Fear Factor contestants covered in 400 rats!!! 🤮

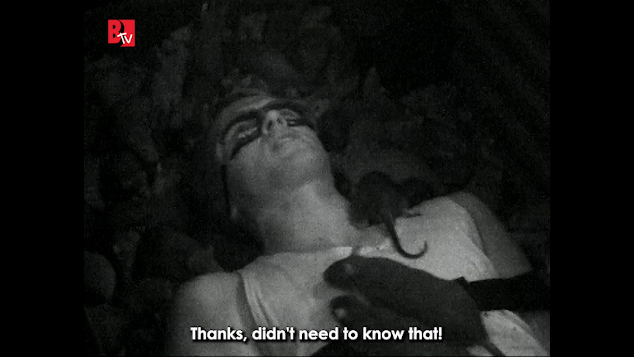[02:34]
Look at him. He's just hanging. He's found a nice, comfortable spot. Bastards. Oh, they're all under my legs.
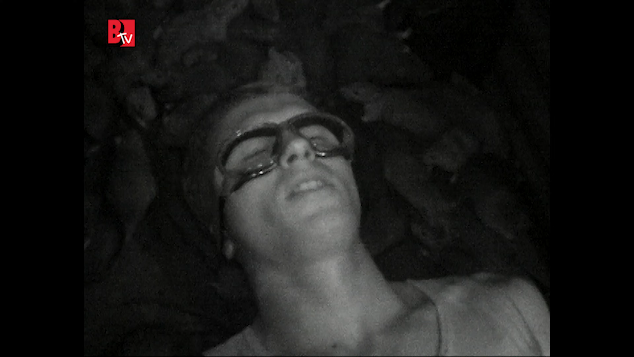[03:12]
Oh, the feet's the worst part. Oh, I can fit on the finger. Oh, I can fit on the toe.
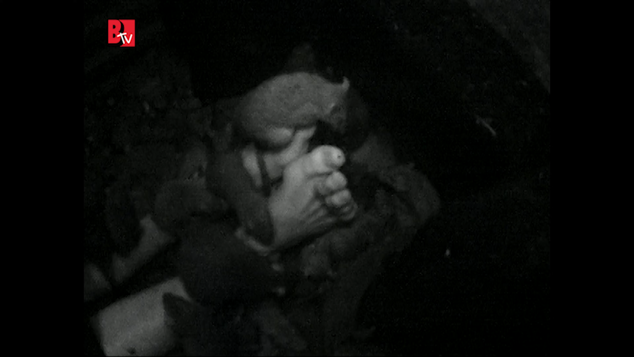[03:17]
Oh, you little bastard. Time.
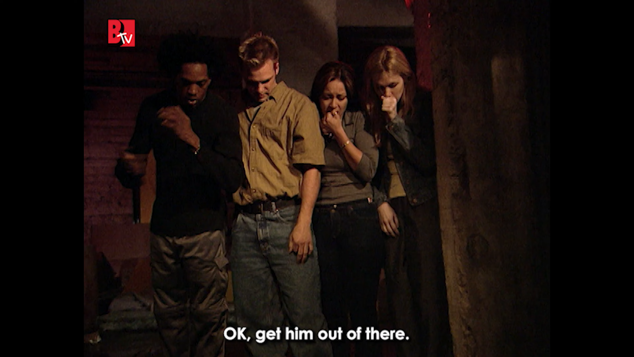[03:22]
Okay, get him out of there. Unstrapping. There you go.
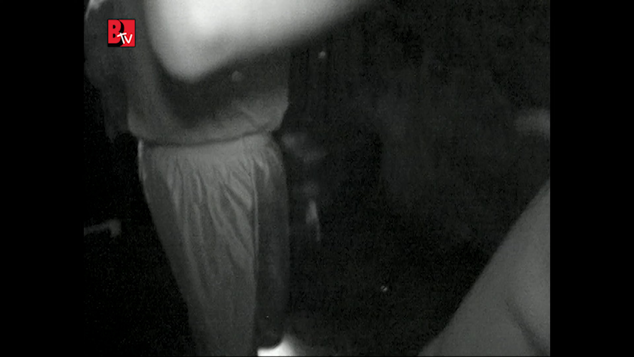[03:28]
Oh, you little short bastard. No, he's gone. He's gone. No.